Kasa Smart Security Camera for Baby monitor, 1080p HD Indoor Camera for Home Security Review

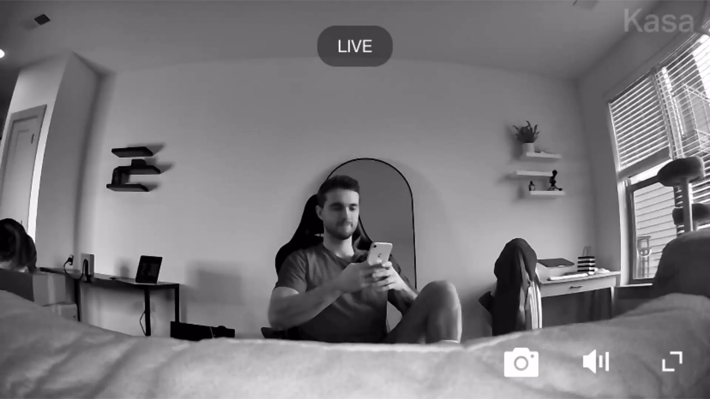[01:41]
This has to be one of the most clear night vision modes I've seen on any camera. It is very nice. Overall this is one of the most luxury indoor security cameras I've used and I would highly recommend it. I would highly recommend it.